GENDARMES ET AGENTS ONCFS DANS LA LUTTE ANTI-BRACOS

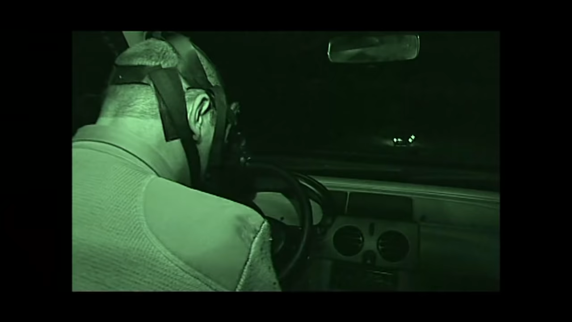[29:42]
Ces gilets pare-balles sont équipés de plaques LIBA pouvant arrêter tous les grands calibres. Pour l'instant, je touche du bois, nous n'avons jamais essuyé aucun coup de feu. Là, je suis en train de les suivre, là. Ils sont en train d'éclairer les peines, on va les suivre tranquillement. Et quand ils seront à bonne distance du poste d'intervention, on va allumer tous les feux pour les pousser dans la souricière. On fonce sur le véhicule.